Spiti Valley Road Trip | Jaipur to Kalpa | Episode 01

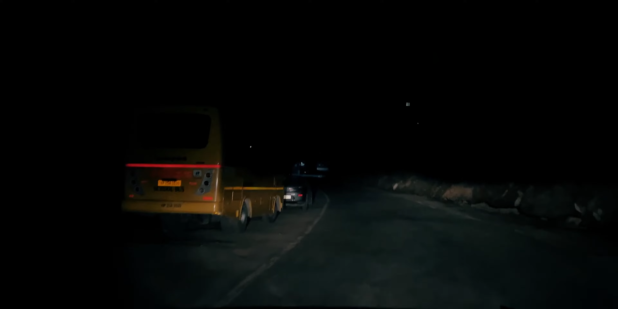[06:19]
गाइस लुक एट द व्यू, आई थिंक कैमरे में नहीं आ रहा होगा बट नाइट में जो सामने वाइट कलर के माउंटेन से चादर,